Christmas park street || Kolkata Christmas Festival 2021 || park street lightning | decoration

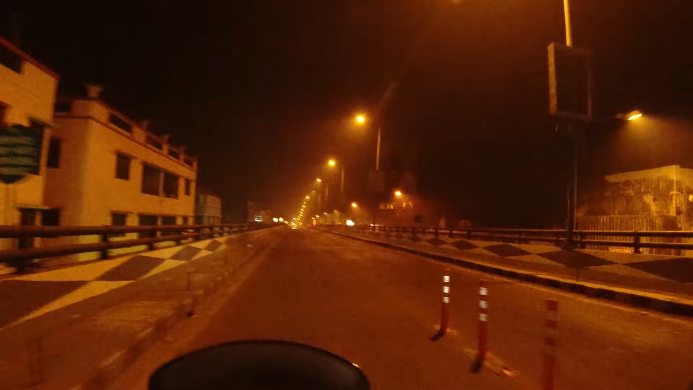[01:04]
রাত 12:43। আমরা ফার্স্টেই যাব পার্ক স্ট্রিট, এখান থেকে খুব সম্ভবত পার্ক স্ট্রিট আর 12 কিলোমিটার, গুগল মাথা তেমনটাই বলছে।
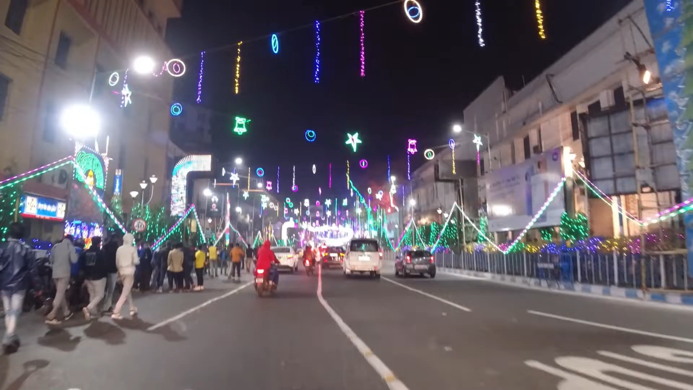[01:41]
আমরা জাস্ট পার্ক স্ট্রিটের এখানটায় ঢুকলাম ফ্রেন্ডস, ভিউটা জাস্ট দেখ।
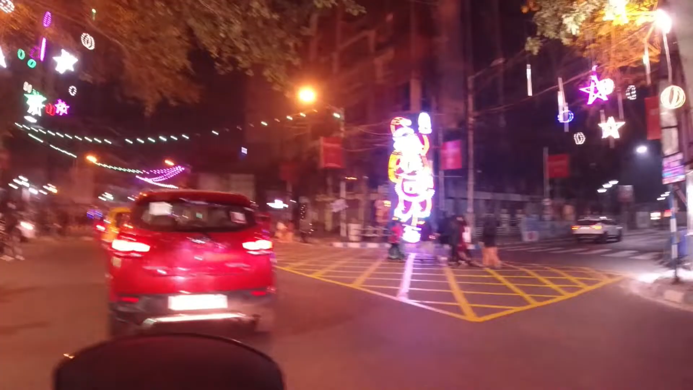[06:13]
এই সাইডের যে রোডটা তোমরা দেখতে পাচ্ছ আমরা এই সাইডটা দিয়ে এলাম, আর এই যে পার্ক হোটেল শুরু হচ্ছে এখান থেকে।